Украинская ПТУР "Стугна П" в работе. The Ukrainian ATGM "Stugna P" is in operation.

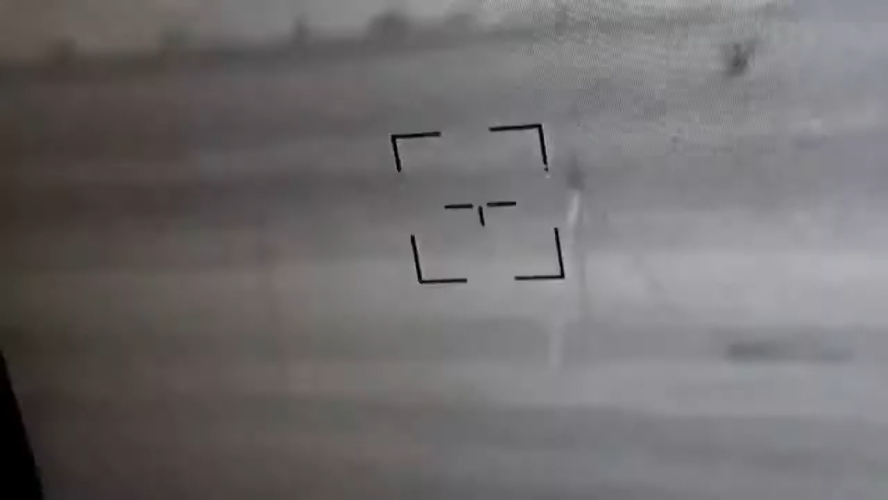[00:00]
О, видно охуенно. Все, теперь ему точно пизда. Ебать труса.
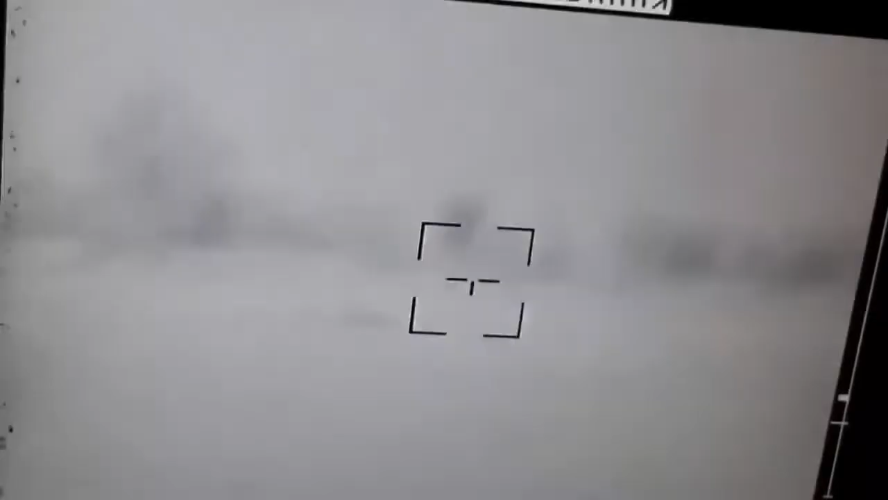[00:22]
Его захуярили. Нет. Артой накрыли. Не
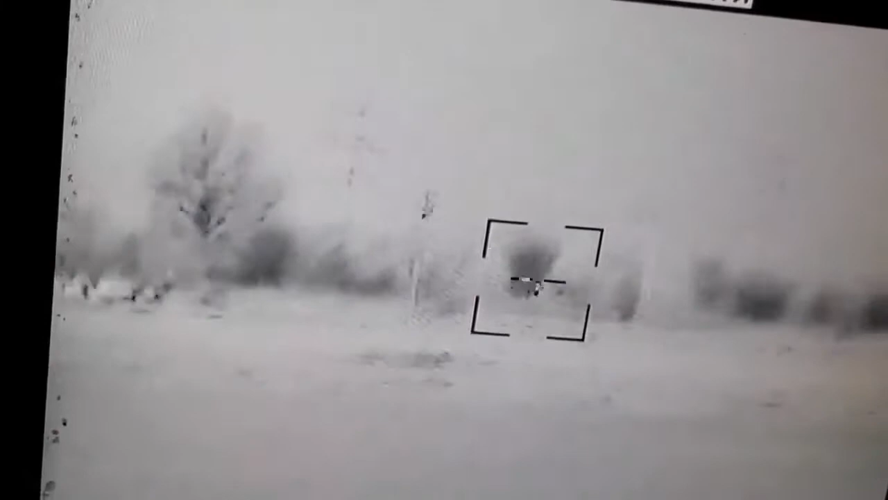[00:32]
захуярили. Не їде, він їде ще. На ногу.